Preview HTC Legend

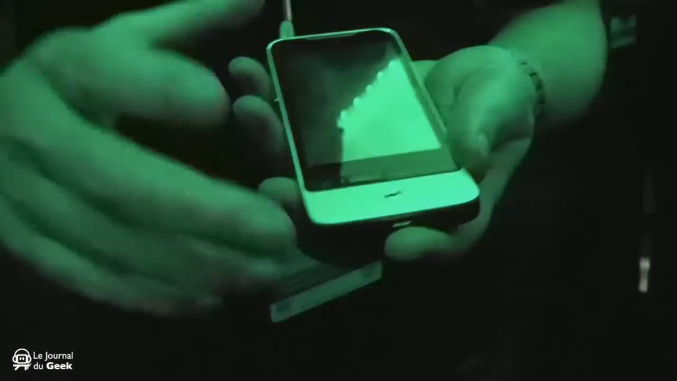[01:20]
This is running Android 2.1 with HTC Senate on the side. What you also find on the front face is that you've got your optical trackpad.